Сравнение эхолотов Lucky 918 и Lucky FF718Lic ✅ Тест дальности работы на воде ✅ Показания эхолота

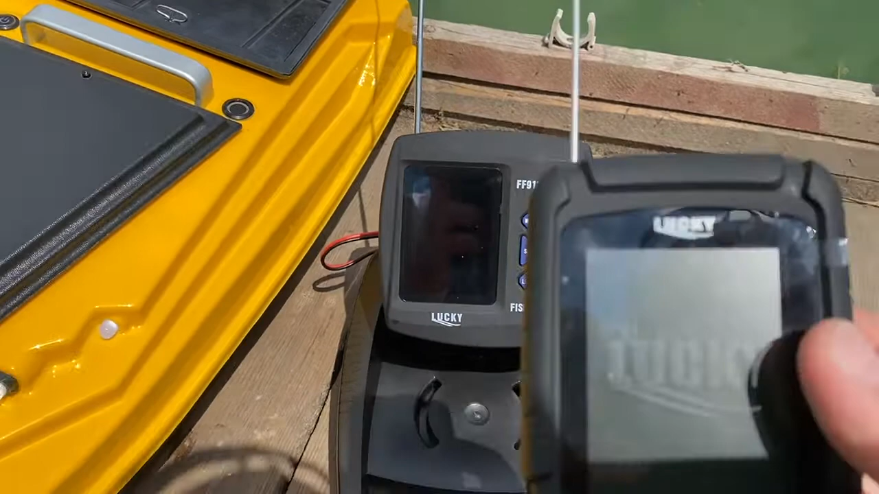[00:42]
эхолоте уже встроенный аккумулятор То есть он заряжается от обычной телефонной зарядки И он также водонепроницаемый Корпус у него легкий Противоударный Также есть еще идет шлейка такая Он вешается на шее и очень удобно Антенка выдвигается Вот И по экранчику давайте сравним То есть вот два экрана Ну, я бы сказал, он немножко меньше Немножко меньше по экрану
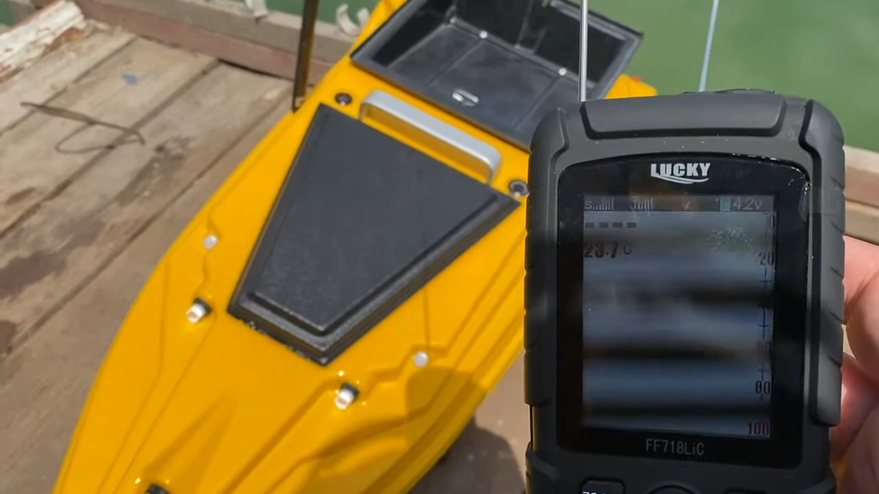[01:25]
Связь у нас появилась И сейчас
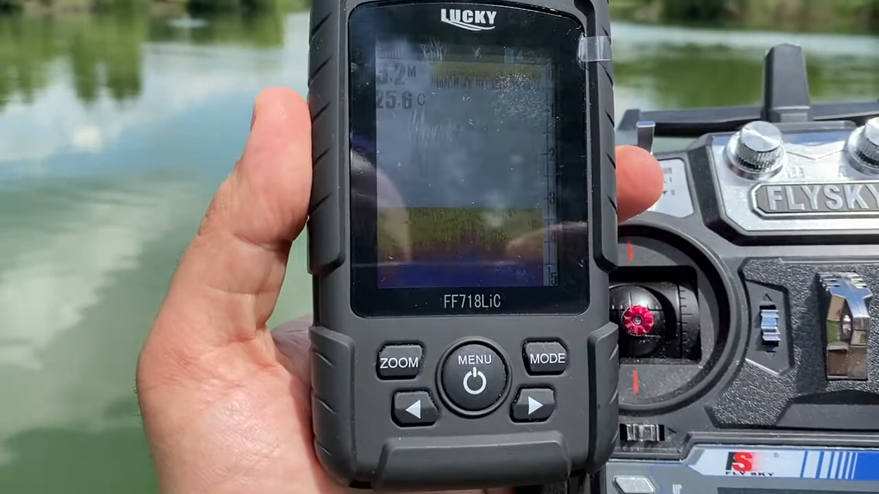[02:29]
On screen: depth 3.2 m, water 25.6°C
сигнал есть Но он пропадает А вот 250 метров Где-то так То есть он работает отлично То есть,
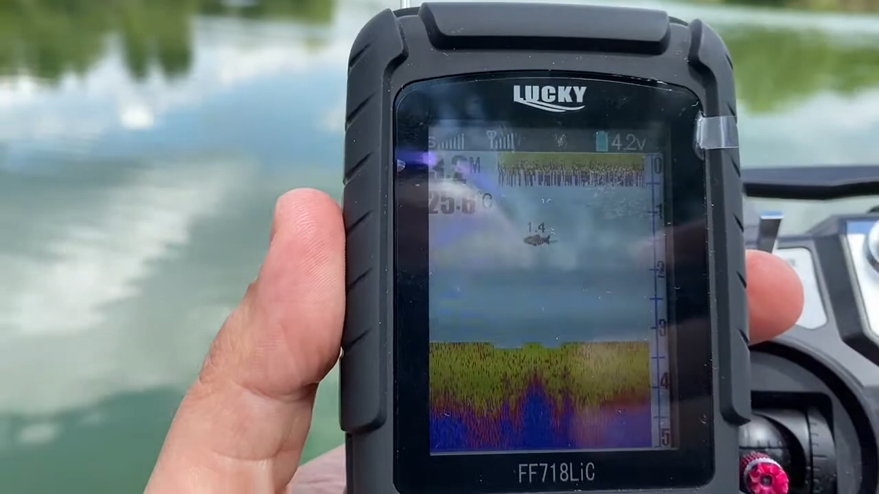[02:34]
как видите Эхолот показывает рыбу Показывает глубину 3,2 метра И сейчас Для чистоты эксперимента Я включу возврат На домашнюю точку То есть, смотрите У нас вот расстояние
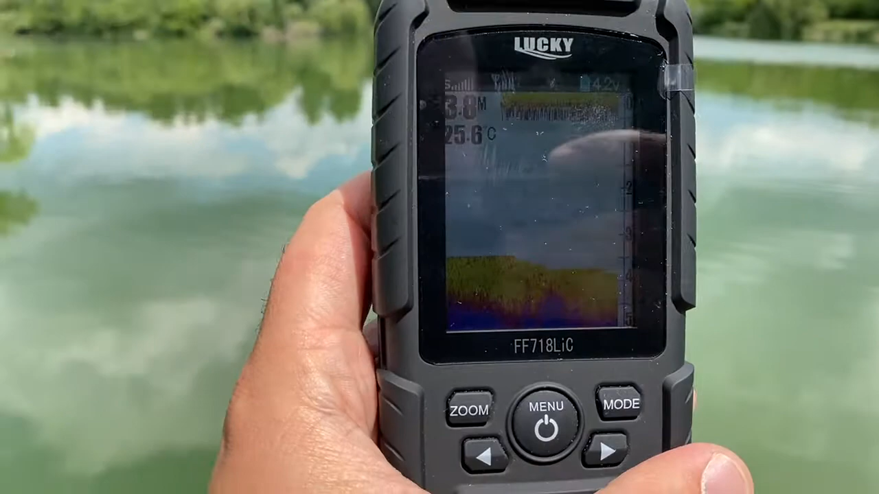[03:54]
On screen: depth 3.8 m, water 25.6°C
Сигнал нормальный Глубину он показывает То есть, кораблик сейчас движется Показывает рыбку Траву
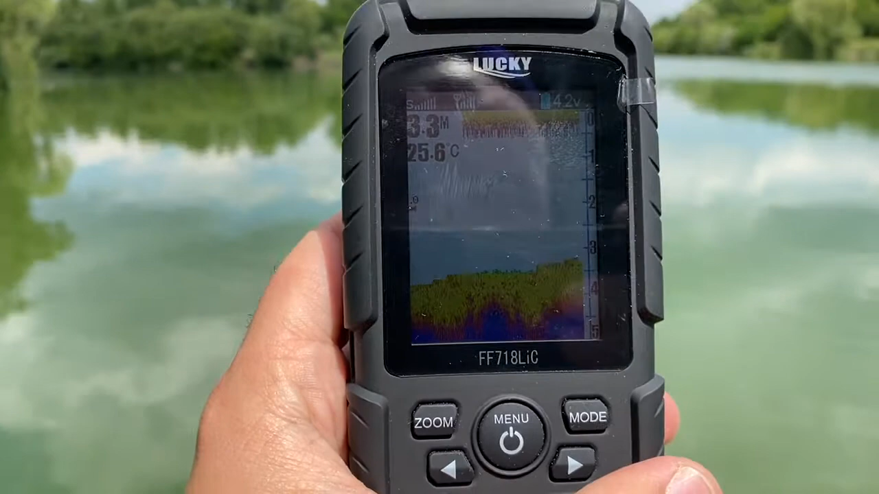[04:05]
On screen: depth 3.3 m, water 25.6°C
Глубину
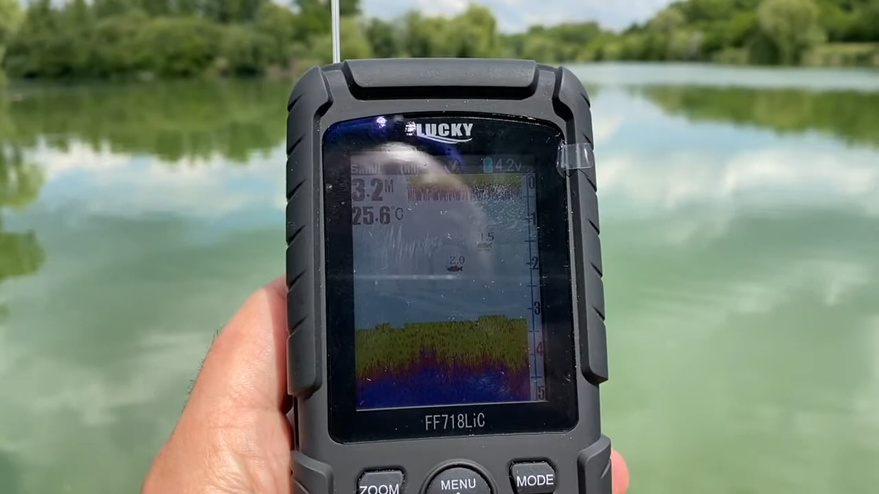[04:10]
On screen: depth 3.2 m, water 25.6°C
Размер рыбки Вот видите, здесь идет Большая рыбка Вот это полтора метра Полтора Один и пять Это глубина На которой находится рыбка
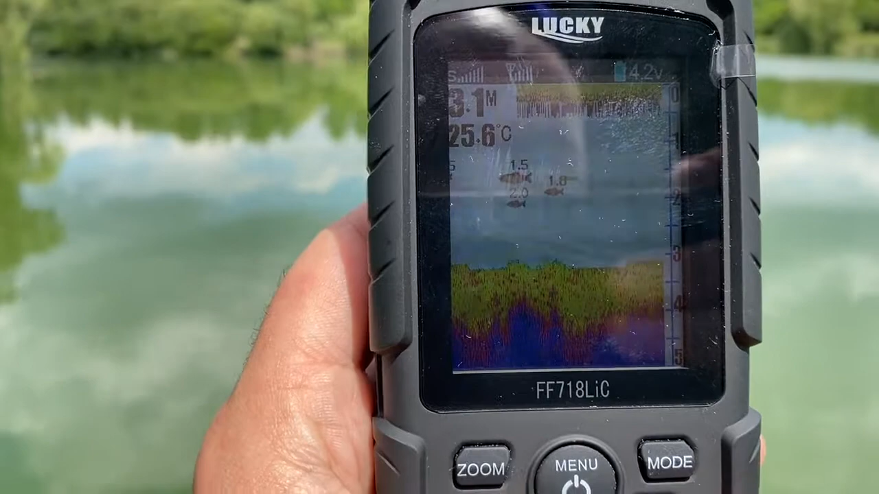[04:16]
On screen: water 25.6°C
То есть, общая глубина Сейчас 2,8 метра
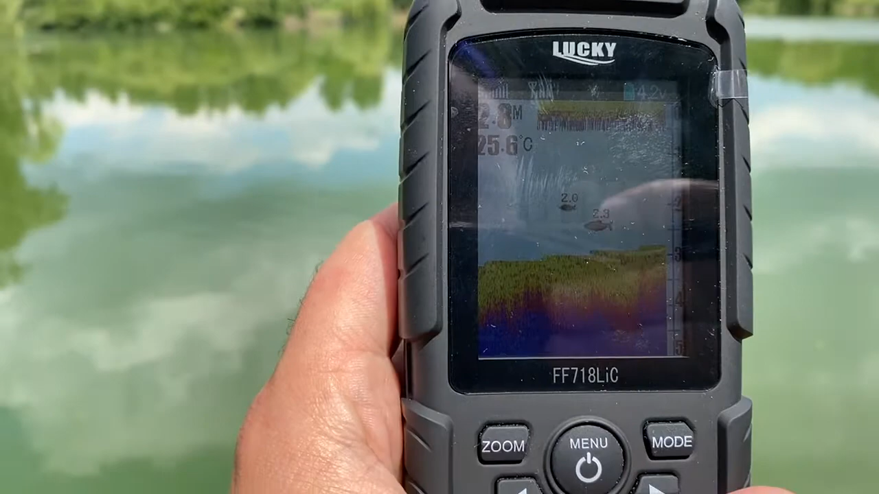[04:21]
On screen: water 25.6°C
И вот он показывает рыбу Вот у нас кораблик
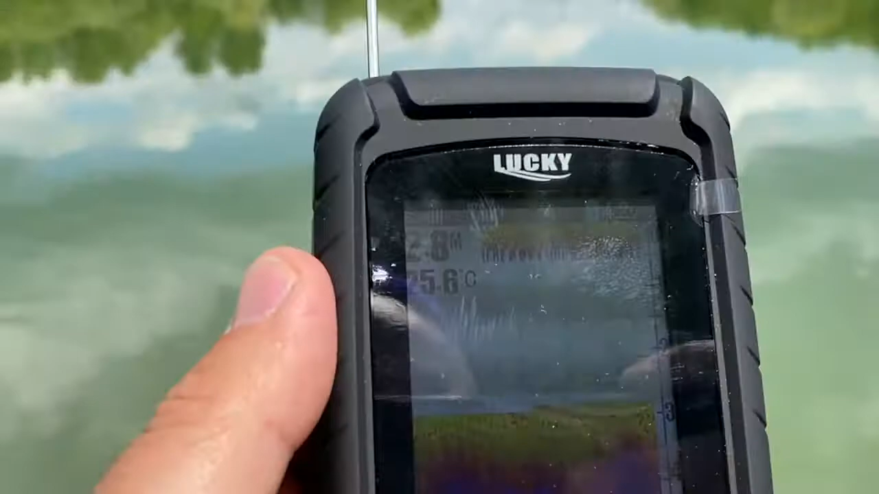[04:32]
Эхолот работает стабильно Без всяких нареканий Кораблик потихоньку возвращается На домашнюю точку Пошло увеличение глубины
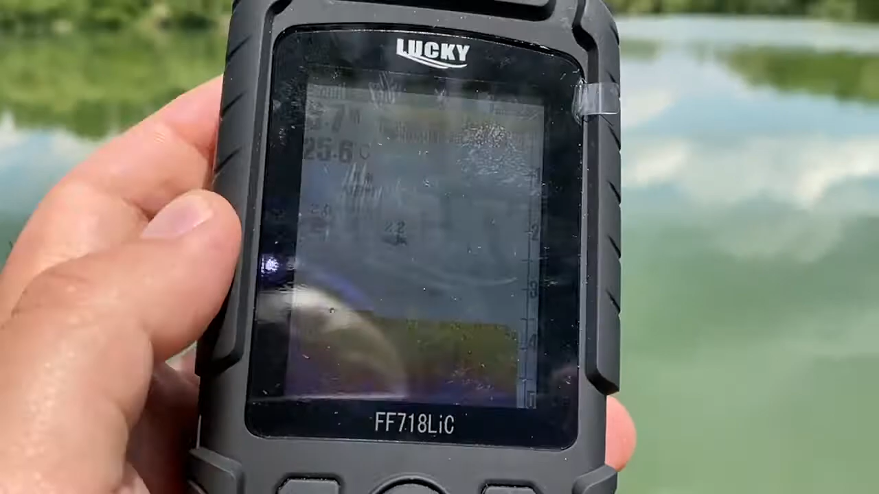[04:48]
Вот он у нас плывет
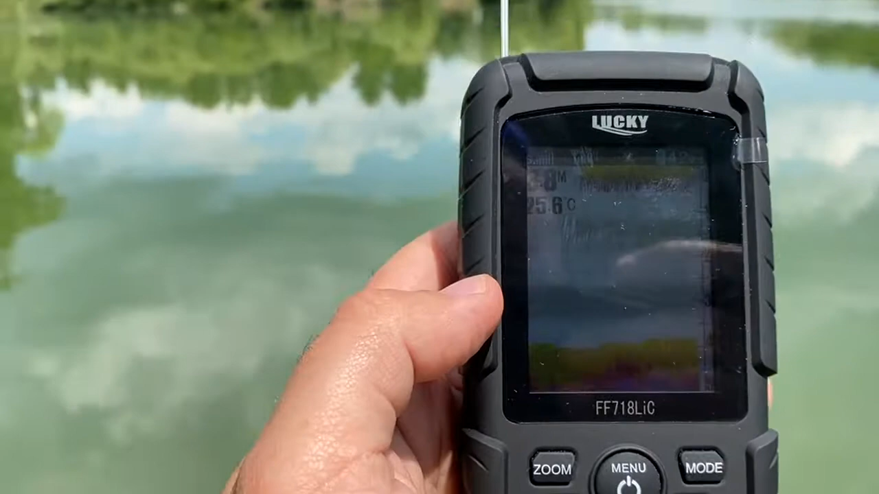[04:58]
On screen: water 25.6°C
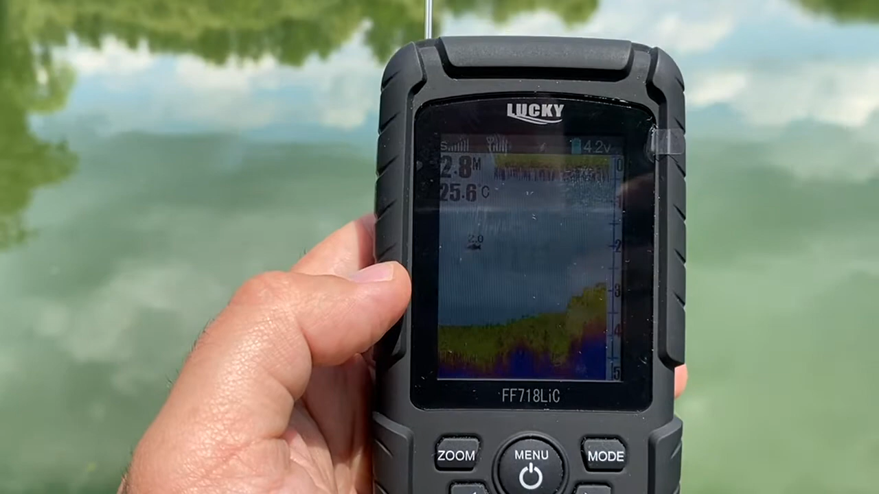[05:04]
On screen: depth 2.8 m, water 25.6°C
Уменьшение глубины Вот пошло 2,5 метра То есть, показатели здесь есть
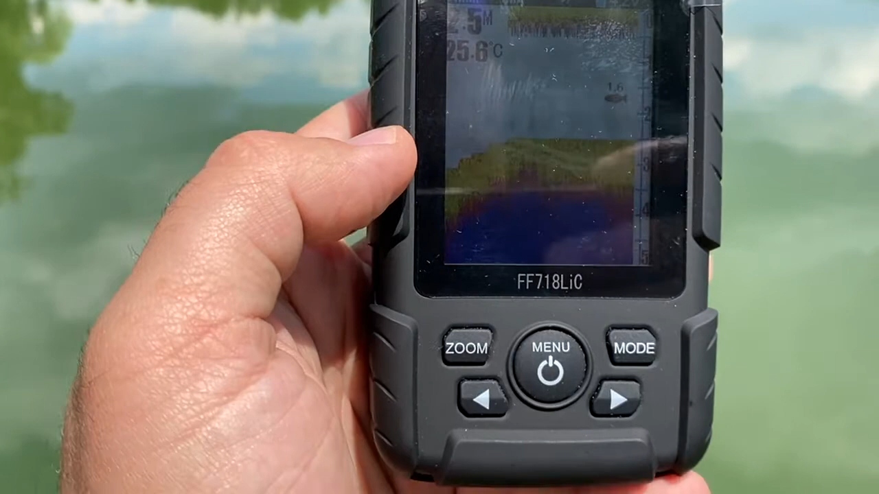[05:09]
То есть, там до этого была яма На 4 метра